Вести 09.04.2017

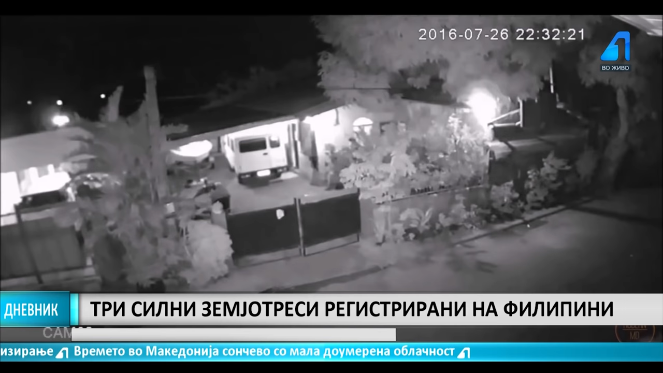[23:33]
а се стравова дека е можно цунами. Потресите кои се случија во интервал од 20 минути се почувствовани и во престолнината Манила.